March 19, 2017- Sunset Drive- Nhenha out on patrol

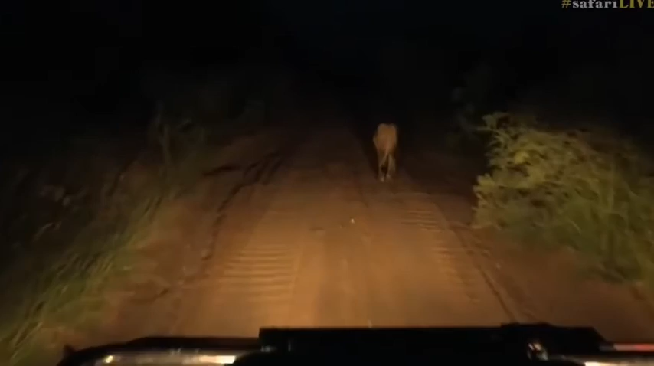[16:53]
we don't have to worry about blinding anybody but we're just gonna follow him down the road very slowly first gear low range we're just gonna let the car do its thing as we follow
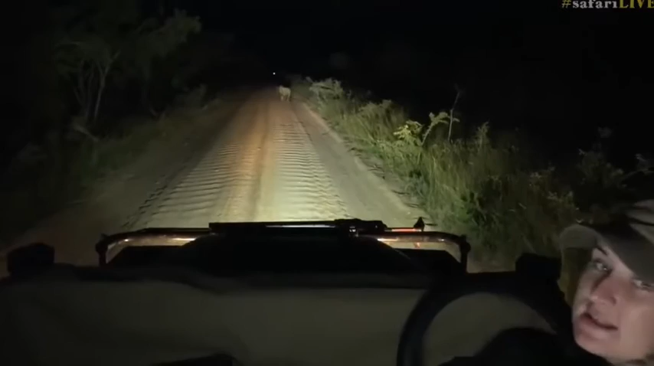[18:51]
yards away you can see we're actually quite a distance away and there's nothing worse than tailing an animal right up onto the top of their heels so we'll just give them space luckily craig's got a great camera it's got a great zoom so we don't need to get so close so it is nice to have them walking past the car every now and then but obviously you've got to read their behavior you need to just watch them for a little
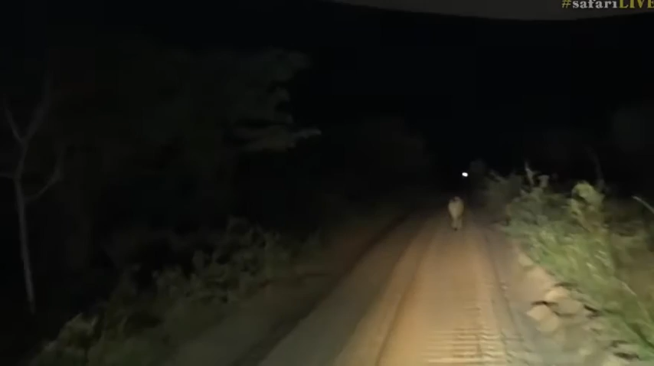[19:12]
bit before you do something like that and sit very still you don't want to be jumping around when a big male lion walks past